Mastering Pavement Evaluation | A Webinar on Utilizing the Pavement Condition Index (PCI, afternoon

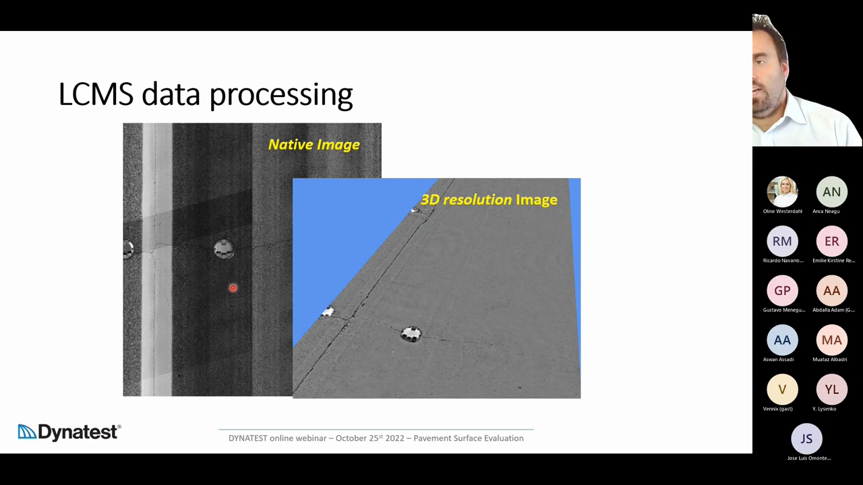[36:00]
but again in this process the identification is automatically so this type of picture allow to to the user or to the rater just to provide a usable information to check the automatic rate but the rating has not to provide automatically this is the lcms data processing
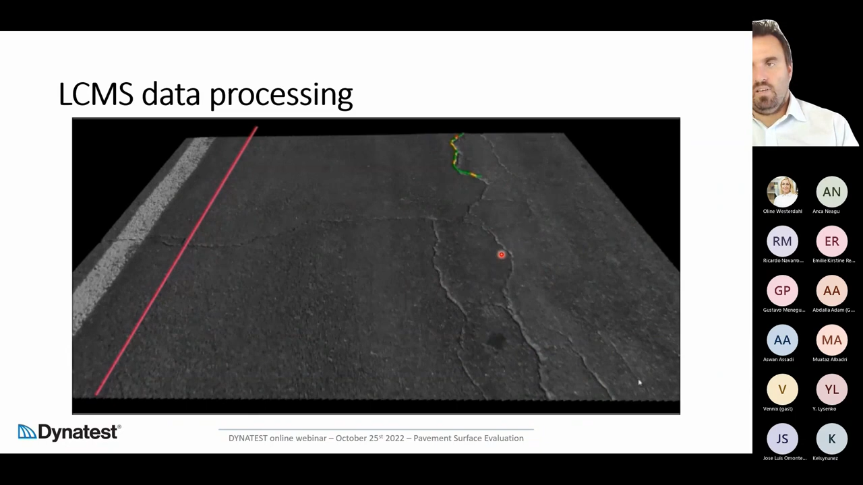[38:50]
is the marking lane so all the crack outside the marking lane are excluded from the calculation and then the system start to identify the cracks on the pavement if you see different color is associated to a different width because the severity of the cracks are associated with the width if you see here this part of the cracks is not identified because there is the reference of the marking lane that excludes all the cracks
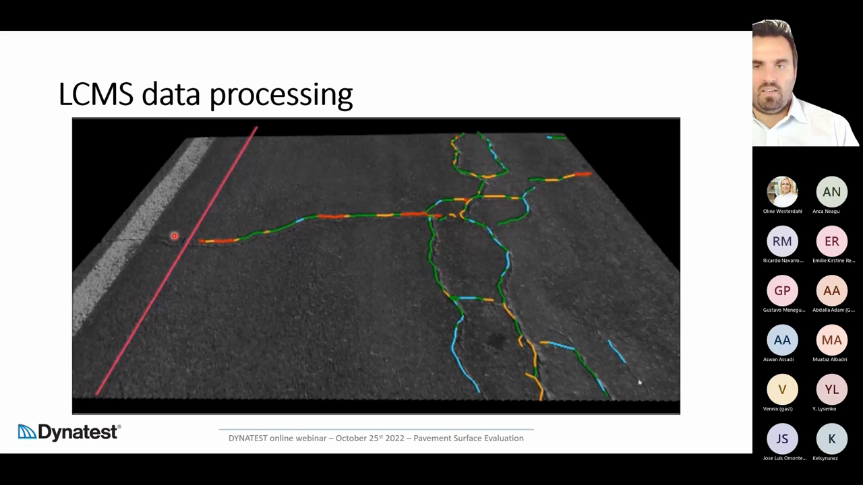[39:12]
outside that link and the crack identification stop exactly with the with the marking lane
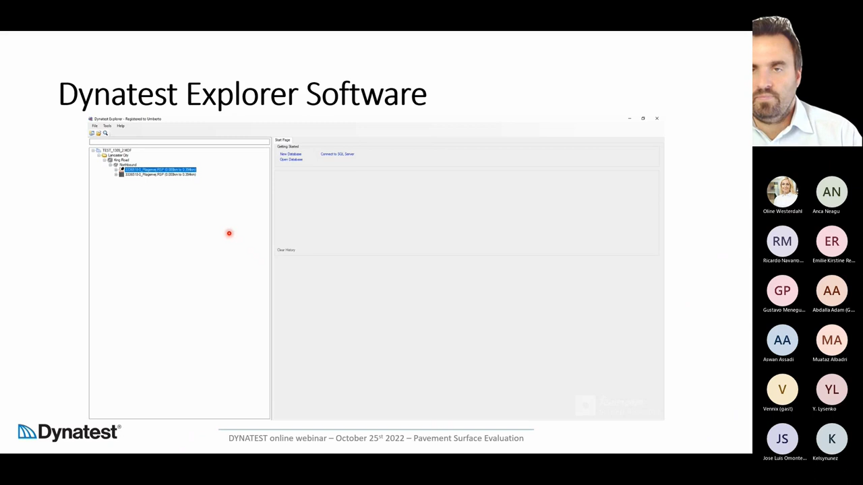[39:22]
here we have our software that is called digest explorer and now we are going how we look at the picture if you see here you have on the on
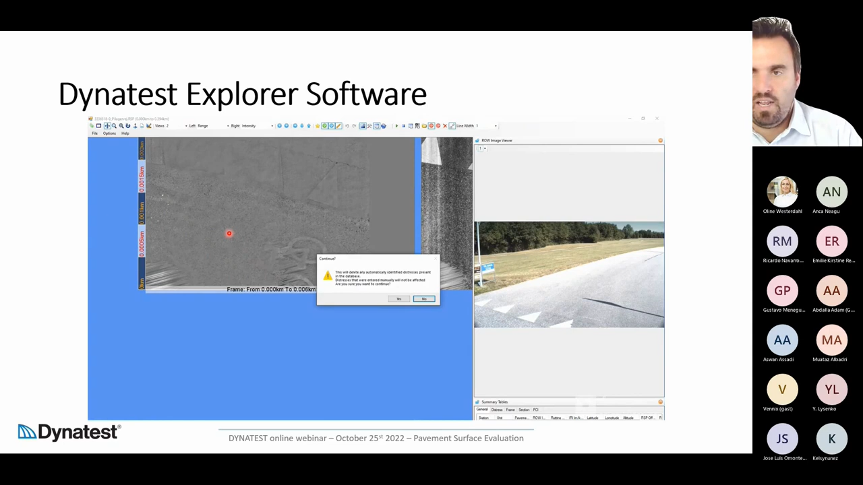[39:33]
the left side the grisky the grisky image range and the black and white on the right side so this is the automatic process for crack
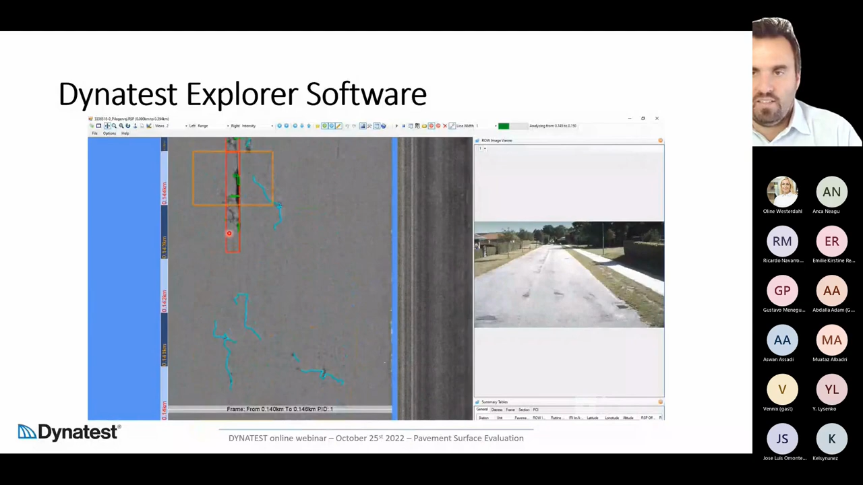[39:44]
detection most of the information are collected from the uh pay matrix lcms camera but in our case
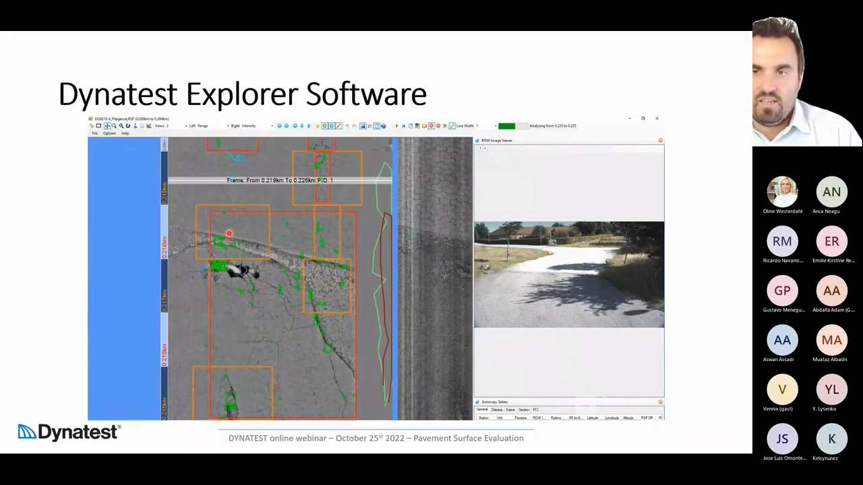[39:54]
the software our software automatically detect the alligator cracks
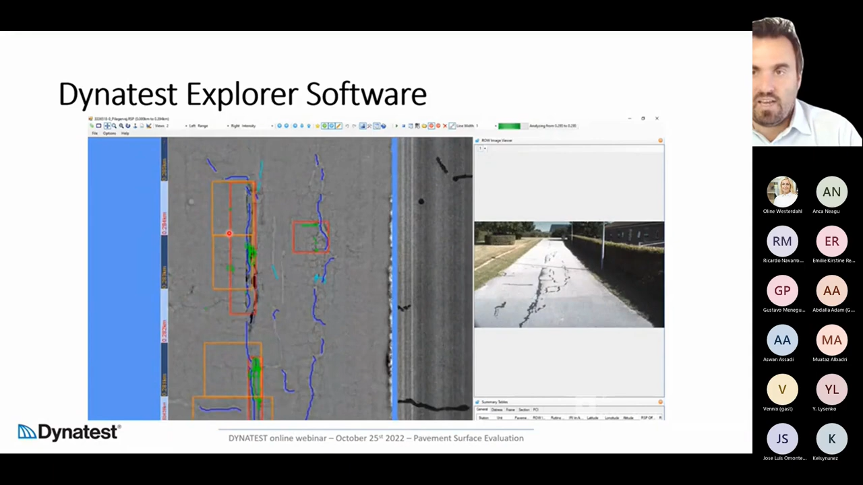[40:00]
and the block cracking each color is a different kind of uh of distress here on the right you can see that we have the widescreen camera and the list of all rated uh distresses our software allow to modify uh each distress so if you are not happy about
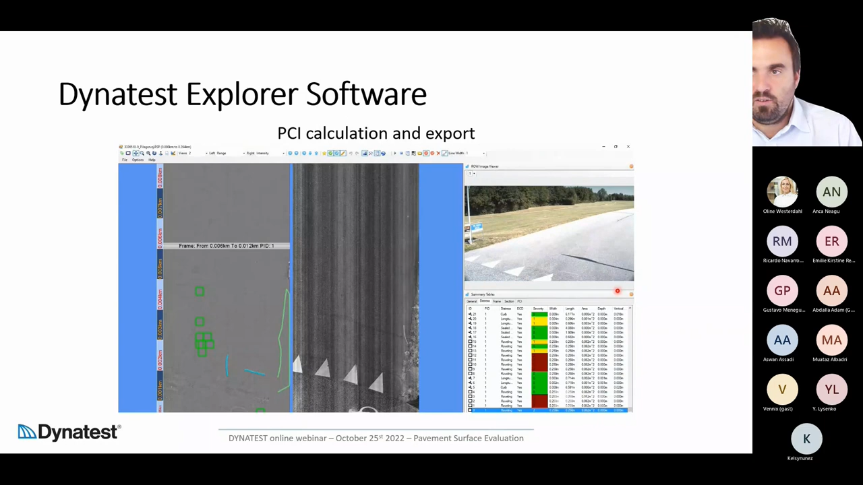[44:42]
the pci the pci we define just start and endpoint uh in